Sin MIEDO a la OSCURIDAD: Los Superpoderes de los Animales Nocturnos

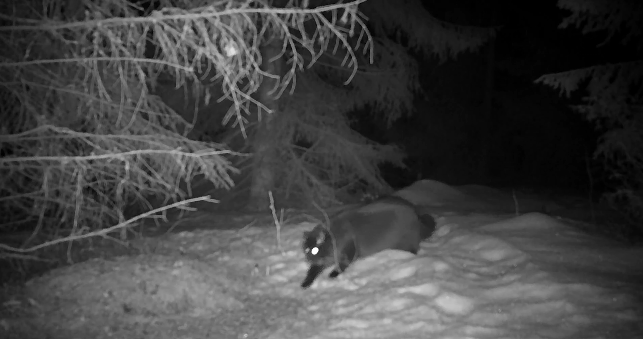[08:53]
Roedores, felinos, la mayoría de los cánidos, pequeños marsupiales, mapaches, zorrillos y tarseos.